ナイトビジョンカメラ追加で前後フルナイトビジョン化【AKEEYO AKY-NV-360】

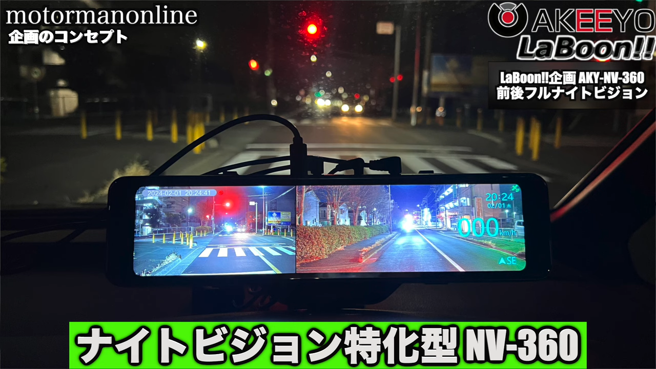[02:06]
前後ナイトビジョンカメラにしてナイトビジョンに特化したNV360ということでご提案をさせていただく製品となっております
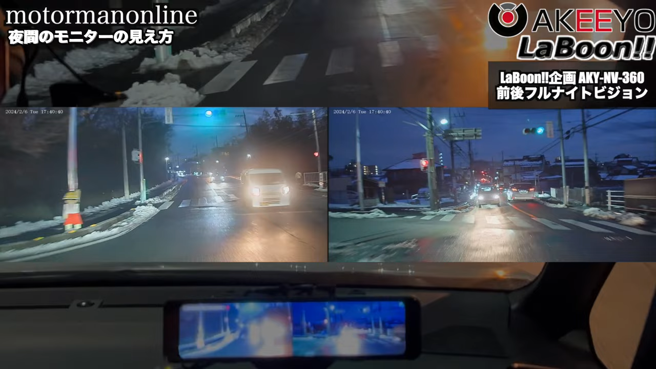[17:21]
実用性のある大きさになっているということで視認性がいいものとなっているのではないかなと思います私はちょっと目が悪いんですけれども眼鏡仕様なんですけれども明らかに前の状況というのはしっかりとこのモニターによってより一層見えるようになっていて